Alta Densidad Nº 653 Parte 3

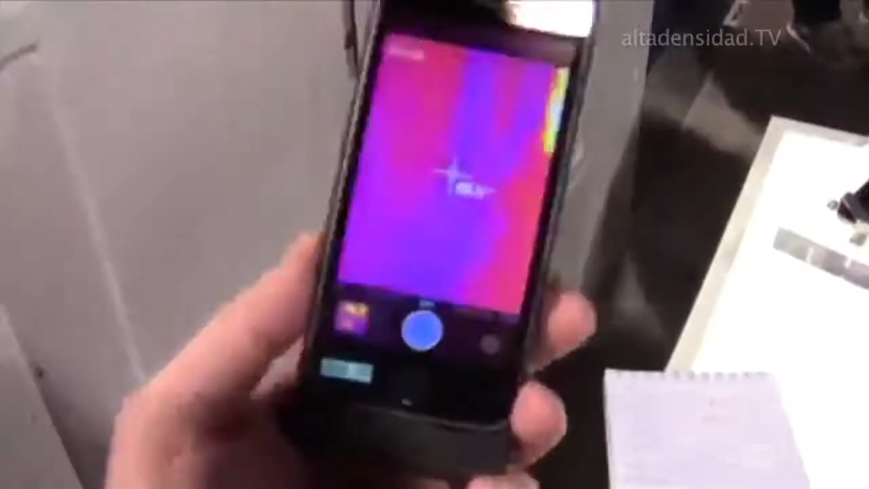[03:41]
unos 400 dólares El accesorio sirve para algo más que detectar
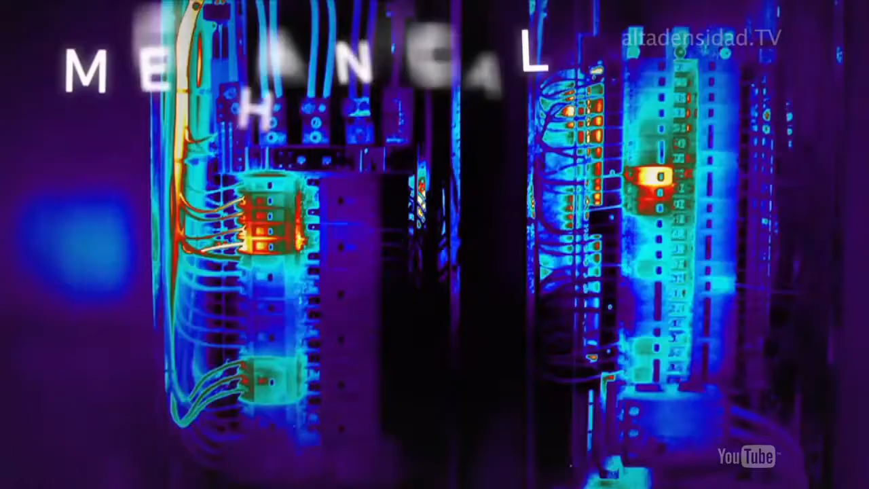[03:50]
a la captación de masas
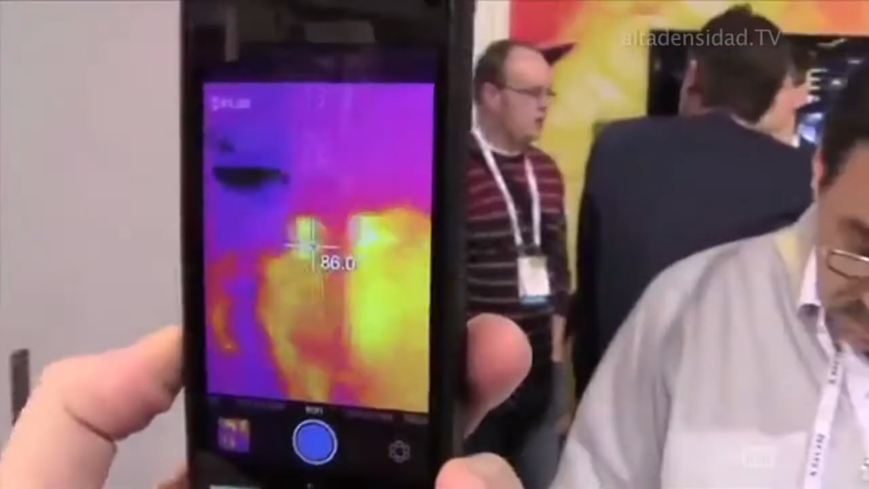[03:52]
de calor a diferentes temperaturas FLIR One es capaz de detectar,
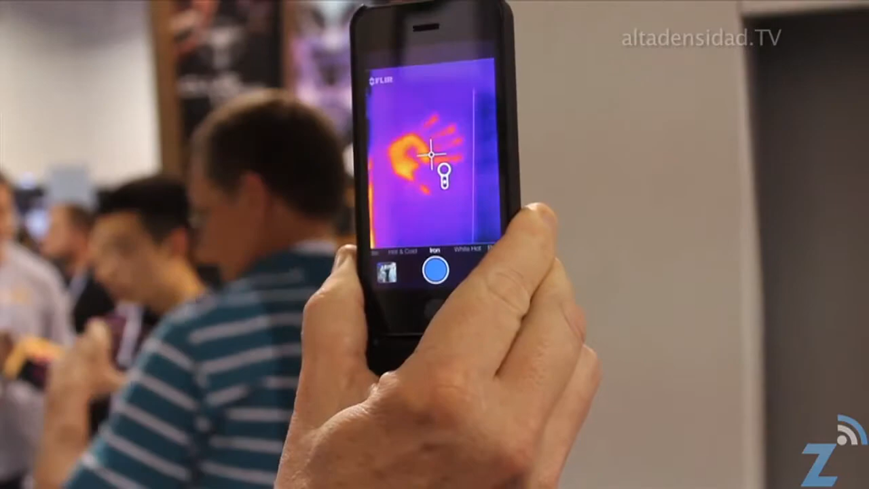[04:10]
es la visión a través del humo o como
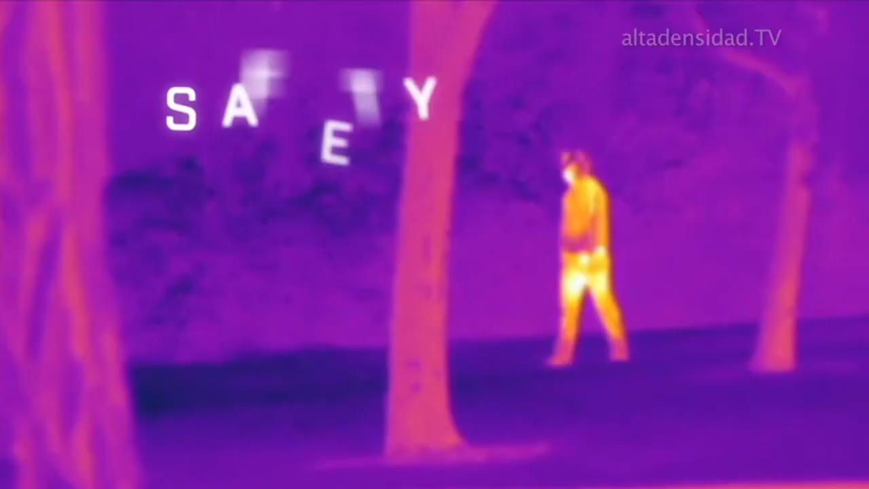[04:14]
sistema de vigilancia en la naturaleza